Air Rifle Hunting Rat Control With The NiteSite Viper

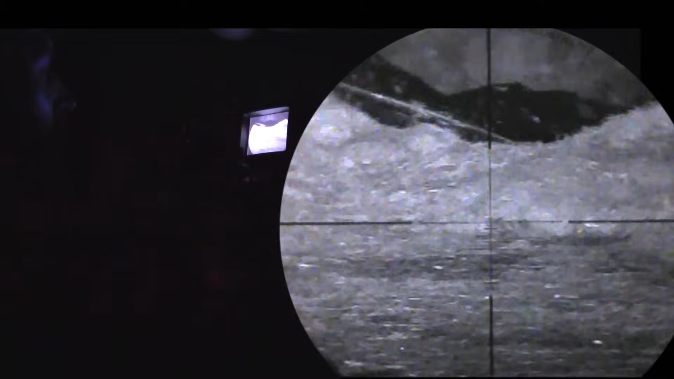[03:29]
But I did notice, once I hit them hard for a few nights, they did get very nervous once the IR from the NiteSite Viper hit them.
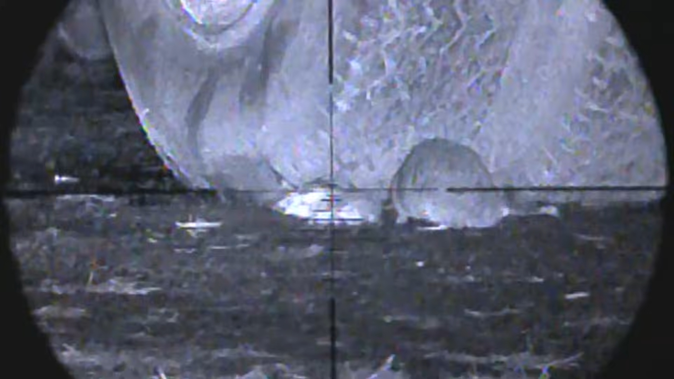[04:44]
as I thought I might catch on film a rat dragging away one of its dead bodies for a hot meal later on. Plus, I really didn't want to chance my arm again hitting that tyre,
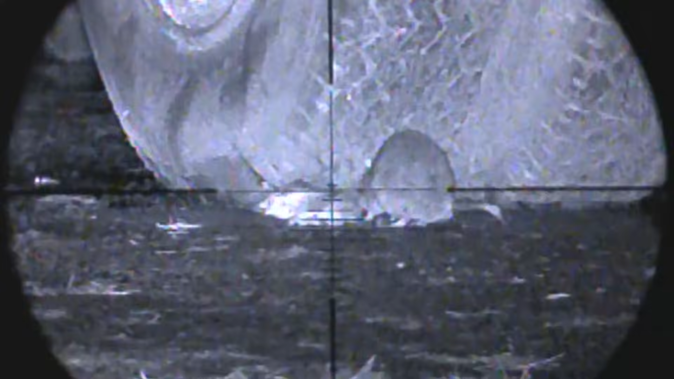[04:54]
not full face on like that,
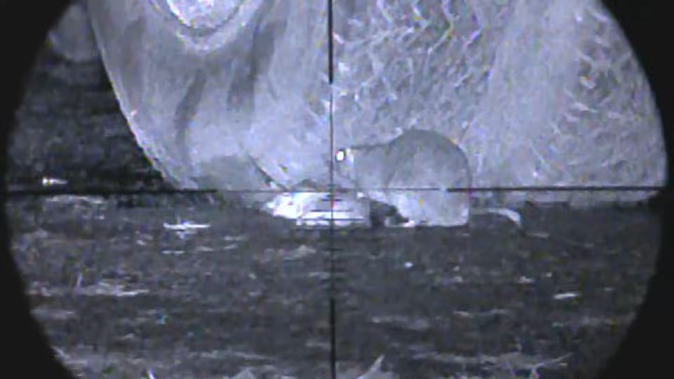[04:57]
even though the tread probably is the strongest point of the tyre.
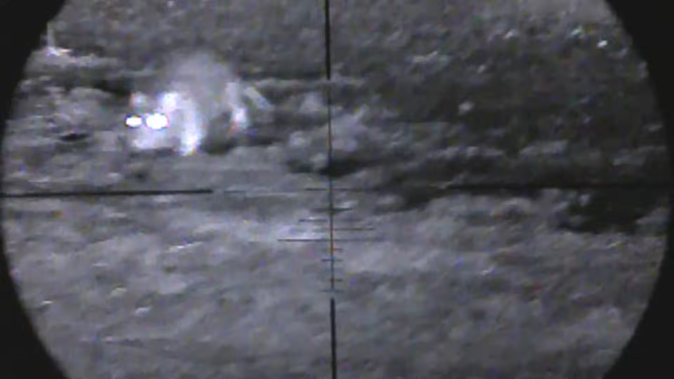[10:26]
What have you now? Just need to focus you a wee bit. Oh, wait. Ah, there you go.